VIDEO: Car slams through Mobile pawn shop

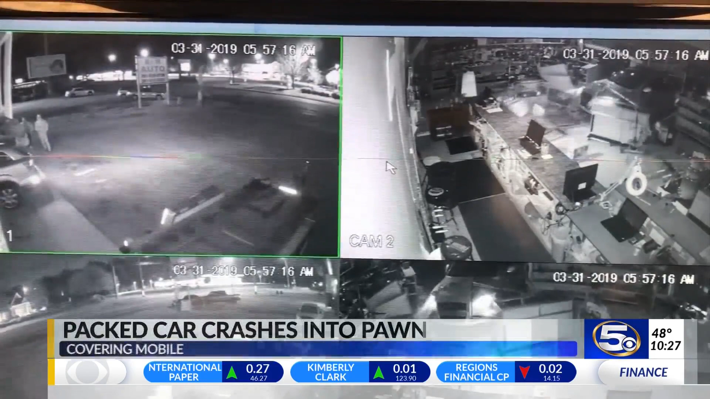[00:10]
They went right to the front door and busted in and ran straight to the back so I guess they were looking for guns. It all happened fast. It was only about 45 seconds long. But long enough for a flood of people to pour out of that car, steal three knives and make this mess.